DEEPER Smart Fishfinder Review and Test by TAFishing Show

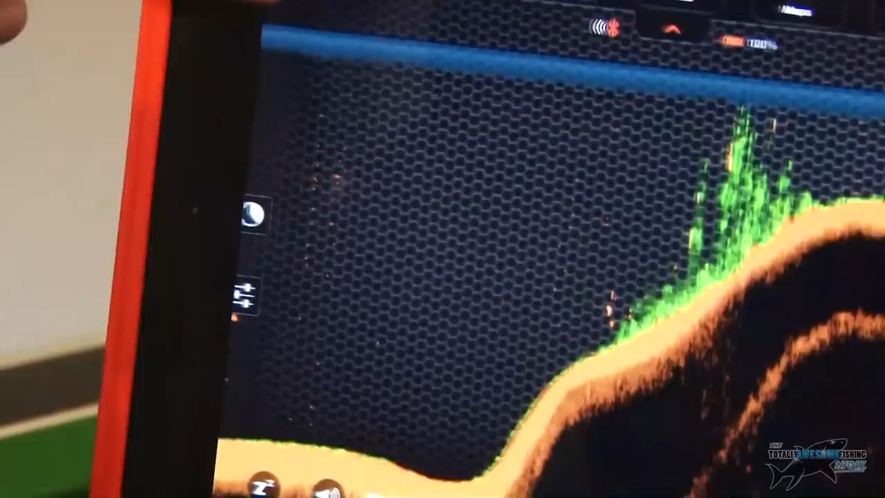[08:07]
And the other good thing is on this screen here, it's got a calendar. So if I tap calendar,
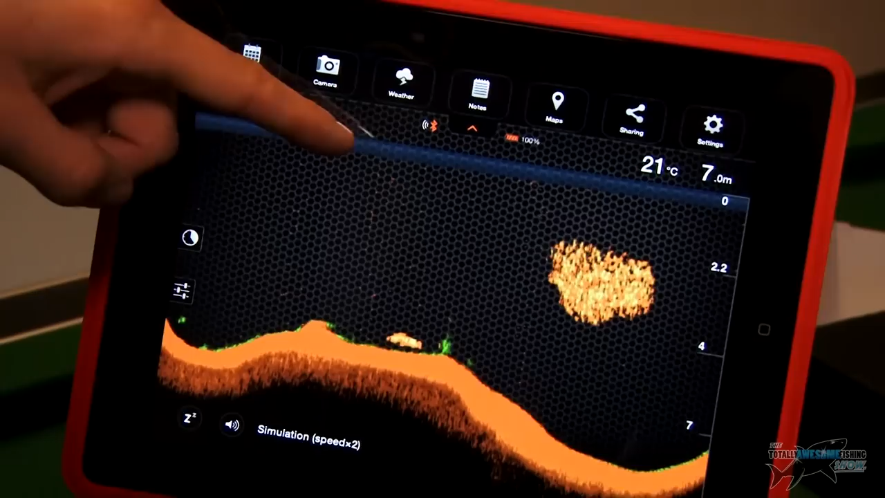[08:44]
On screen: depth 7.0 m, water 21°C
And sharing as well there, I guess where you can share on your social media sites and things like that.
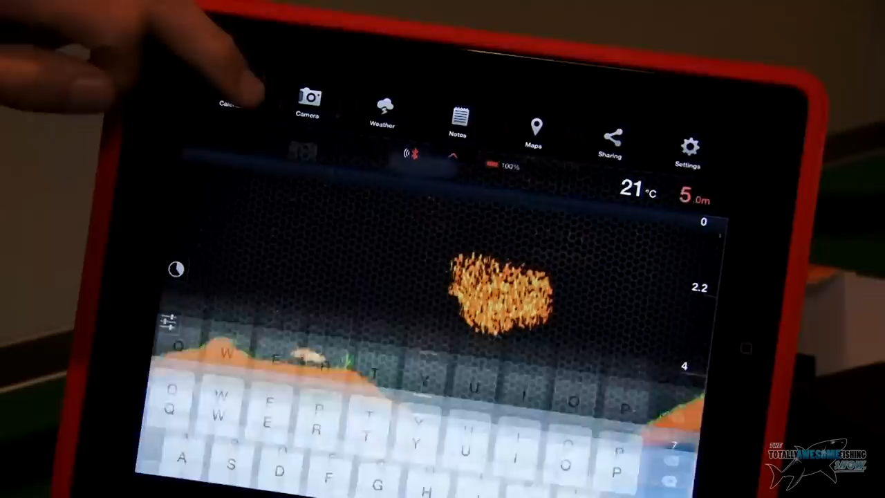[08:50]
On screen: depth 5.0 m, water 21°C
So obviously a really, really detailed and well thought through app.
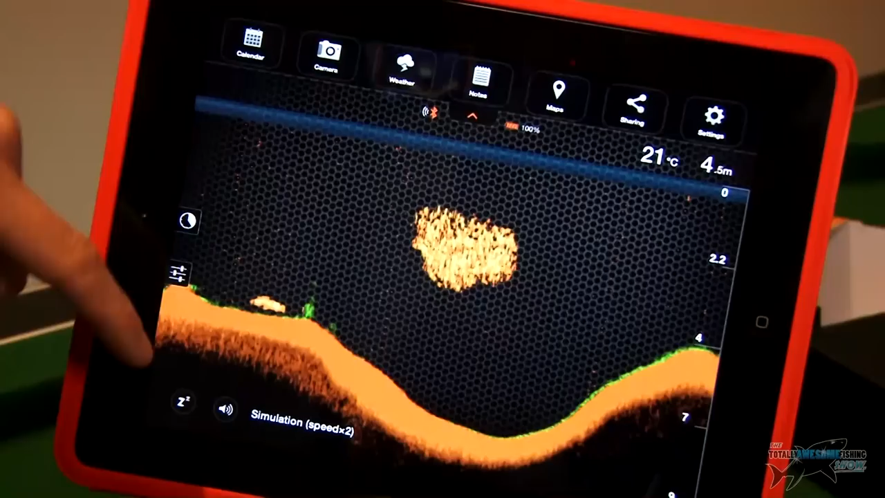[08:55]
On screen: depth 4.5 m, water 21°C
And I like the fact that you can have a simulation just to have a go at it and play with the different settings. You can mute it as well if you get sick of that beeping.
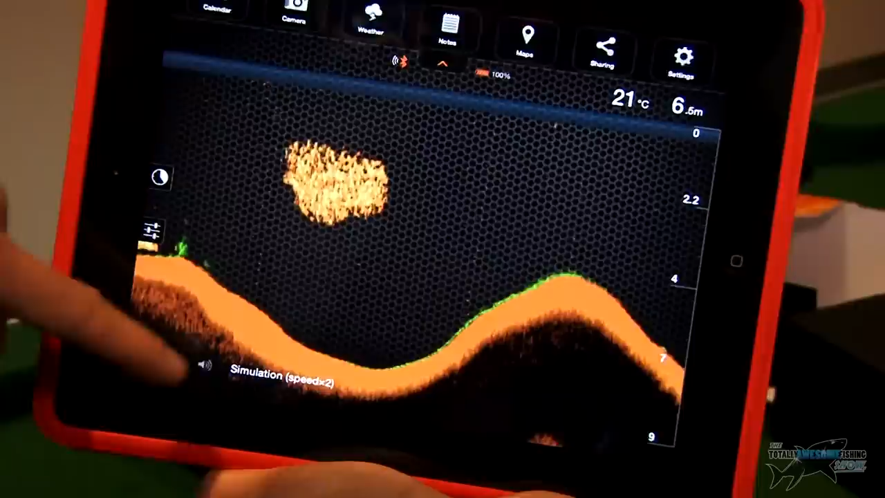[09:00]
On screen: depth 6.5 m, water 21°C
You can put it on mute and you can change the sensitivity as well.
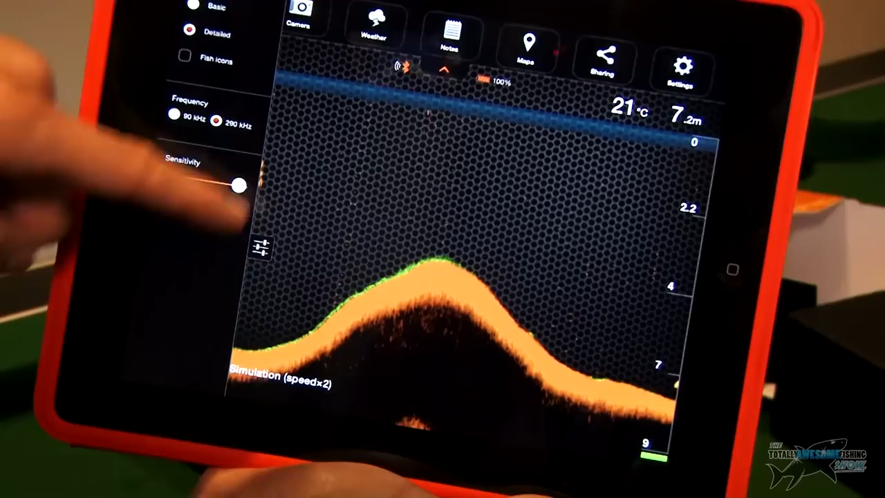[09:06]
On screen: depth 7.2 m, water 21°C
There's plenty of stuff you can do on it, it's really versatile. So what we're going to do now is the other thing as well,
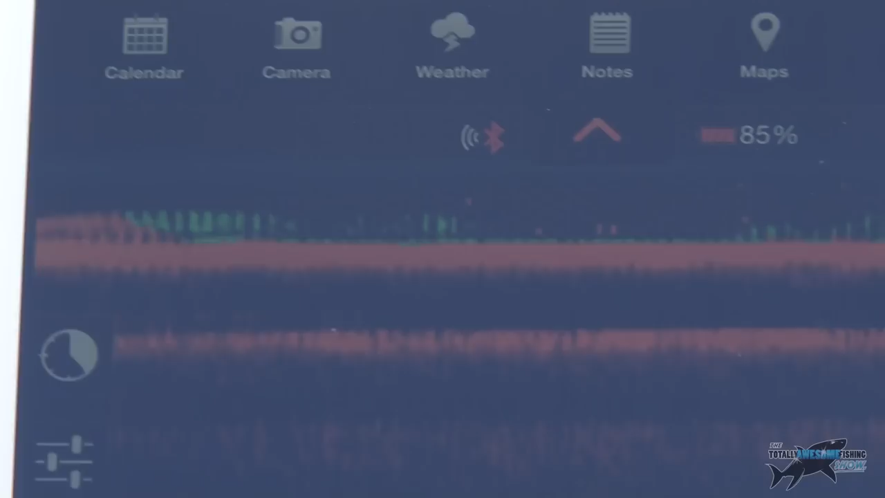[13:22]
this is just scrolling over the same patch, so this isn't me moving the deeper unit out there at all, this is just exactly what it looks like under that patch where it is.
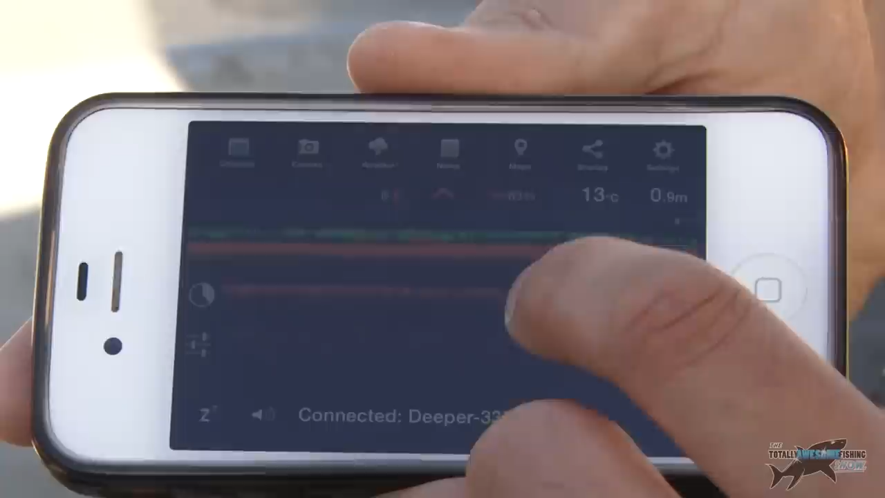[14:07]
On screen: water 13°C
So just one or two casts probably, and just the different areas, just so I can get an idea of the bottom, the contours. So there's the bottom there, it's great because you can change, there's a setting here I can press, and then I can change the sensitivity,
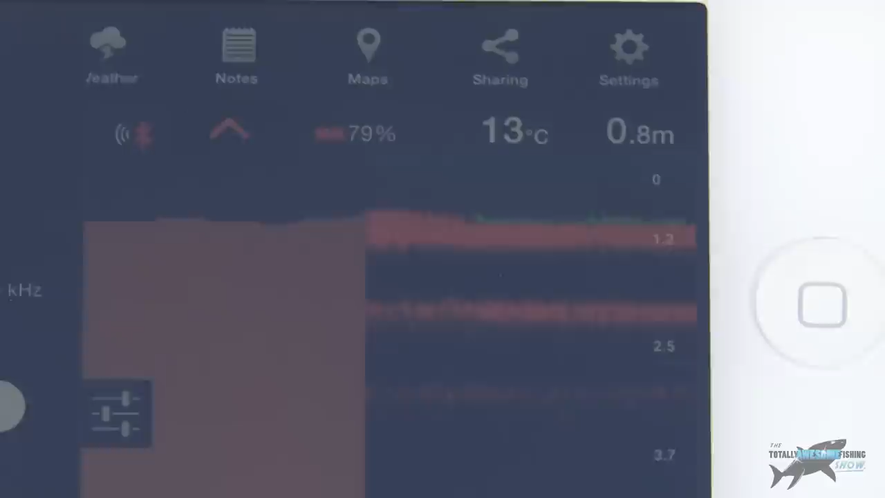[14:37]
On screen: depth 0.8 m, water 13°C
it can then beep to my phone and send a signal to my phone to notify me that I have a fish,
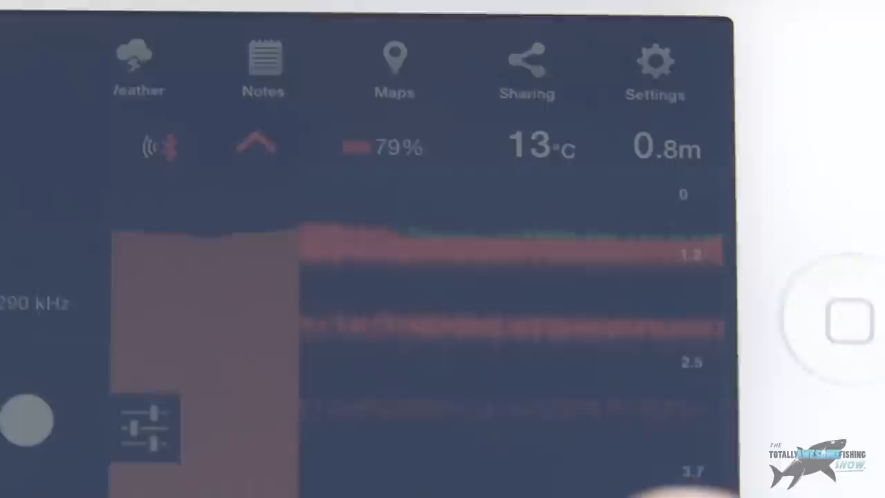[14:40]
On screen: depth 0.8 m, water 13°C
which I showed you in that simulation earlier back at home.
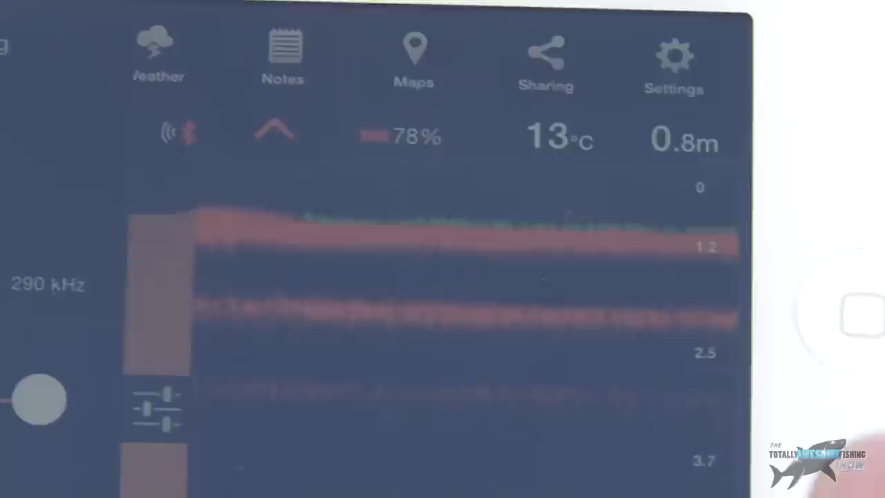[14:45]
On screen: depth 0.8 m, water 13°C
I'm quite confident at the moment that I might get a fish there, so I'm going to get my rigs hooked up, get my bait sorted, and I'm going to cast right out onto that spot. Right, so I'm slowly, really slowly, retrieving the deeper now, and hopefully,
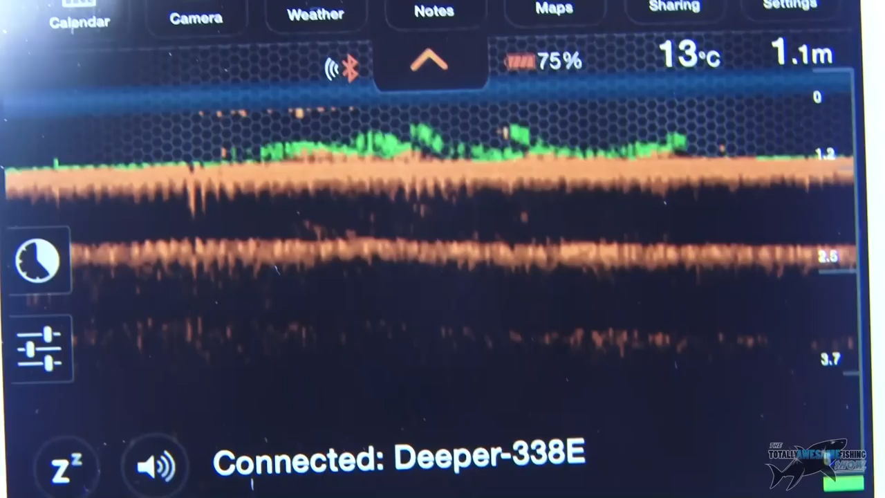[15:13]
the reason I'm doing it slowly as well is I don't want bowel waves or anything, or water going over the top of it, to affect the Bluetooth signal coming to the unit, to my phone. So I'm just doing it nice and slow, and hopefully you guys can see on the app there, the depth changing, it's not going to change a huge amount I don't think, because it's relatively shallow around this area, but you might see the bottom composition change, it might go from weed,
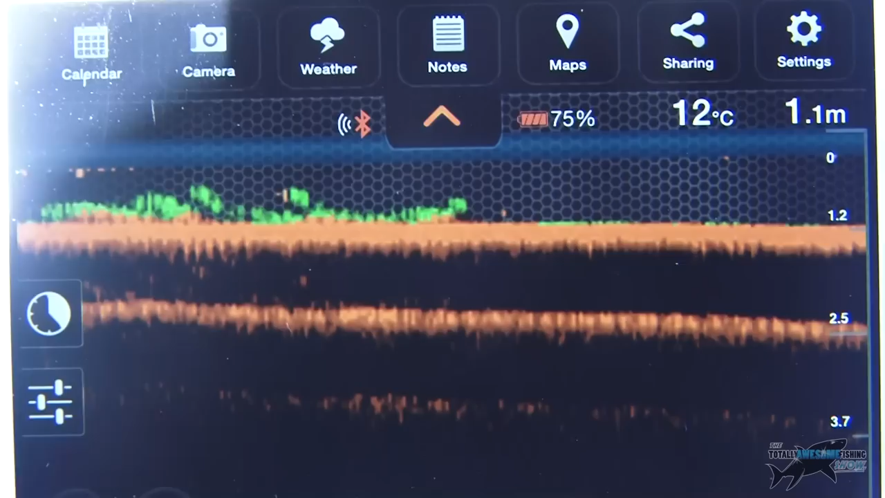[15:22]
On screen: depth 1.1 m, water 12°C
to maybe a sort of blank patch, which would more likely be some silt, but I'm getting about far, probably about six yards away from the boat now, so I'm pretty close to the boat. I'm guessing it's maybe over a metre now, maybe 1.3 or something like that. Just so I can get an idea in my mind of the drop off from the island shelf.